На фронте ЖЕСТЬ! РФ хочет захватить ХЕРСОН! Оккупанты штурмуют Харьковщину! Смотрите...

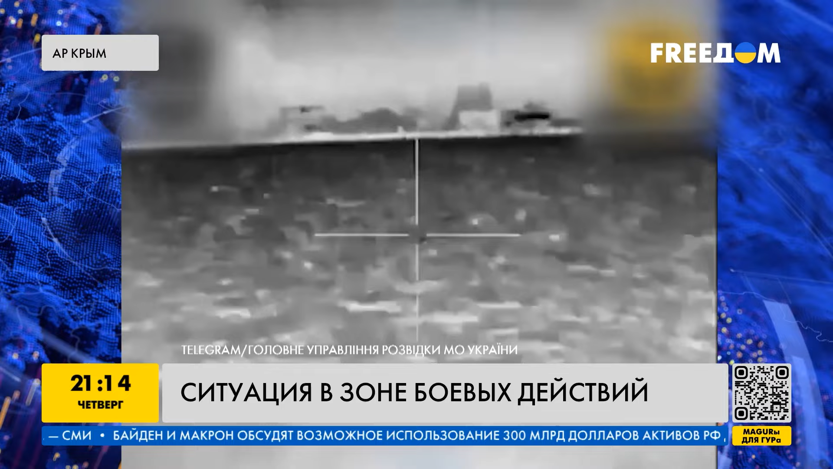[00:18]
Успешный удар нанесли бойцы главного управления украинской разведки.
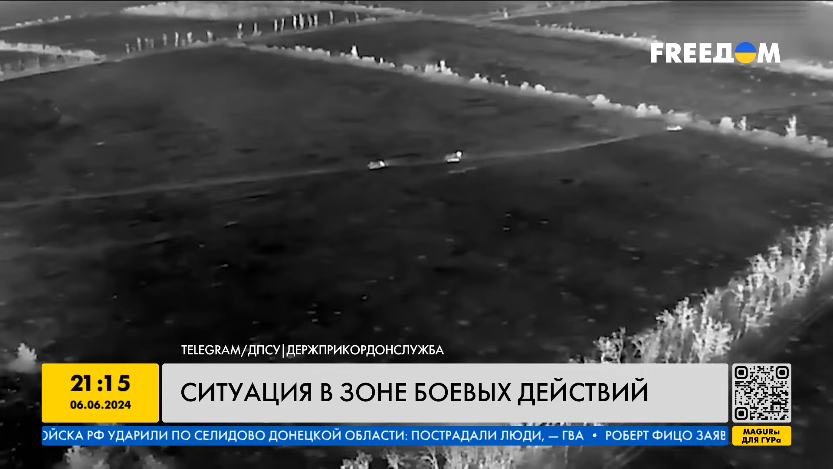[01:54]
Пограничники также показали, как отразили штурм на Бахмутском направлении. Около 50 оккупантов на бронетехнике и
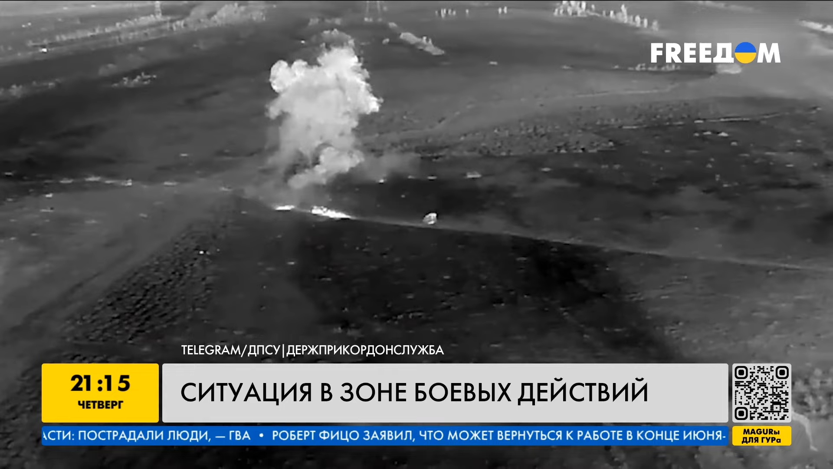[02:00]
танках безуспешно пытались прорваться в районе Курдюмовки. Уничтожили два танка Т-80 и Т-90 «Прорыв».